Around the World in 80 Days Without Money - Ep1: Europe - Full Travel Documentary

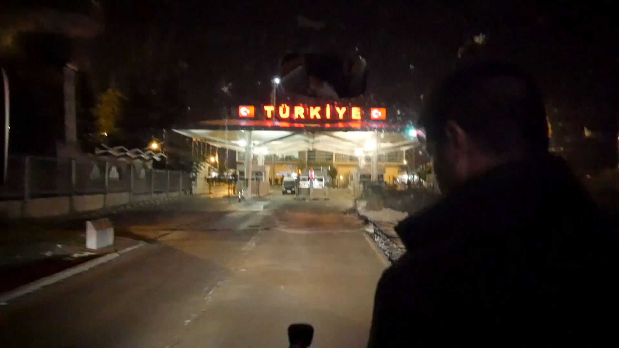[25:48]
We cross Bulgaria and, in the middle of the night, we enter Turkey. In 3 hours, we'll be in Istanbul.